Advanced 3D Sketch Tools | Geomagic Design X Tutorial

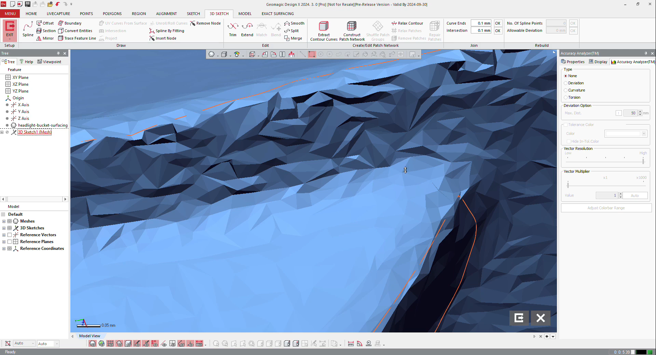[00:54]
and maybe modify the way it built it. So here I can see that there is 3 curves.
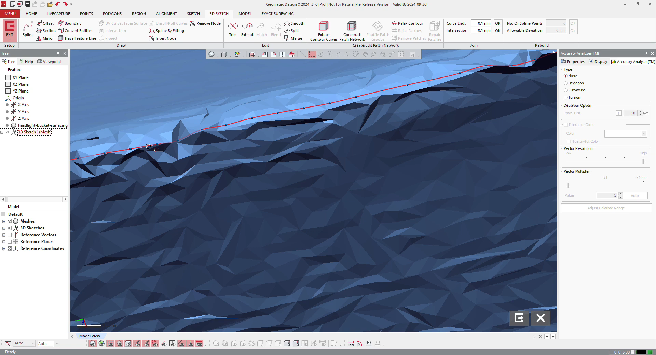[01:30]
So select that curve, and tell the software, I don't want to have that many control points. Maybe I want to have, but I forgot to split, to merge it. OK, I need to merge it.
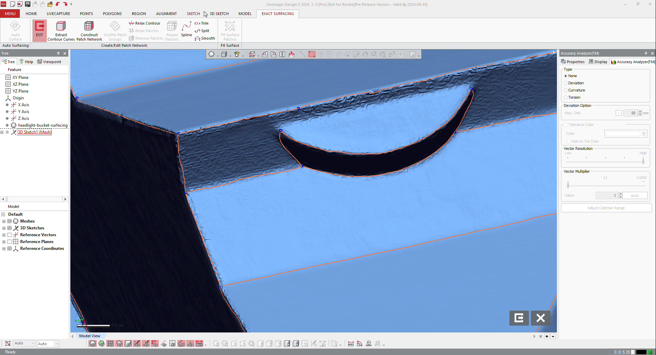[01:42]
So merge that one and that one and press OK, OK, now I can select that curve. So you see there's a lot of control points there. I can tell the software, I don't want to have one or nine control points. I want to have 20, so it will straight up the line, maybe 10.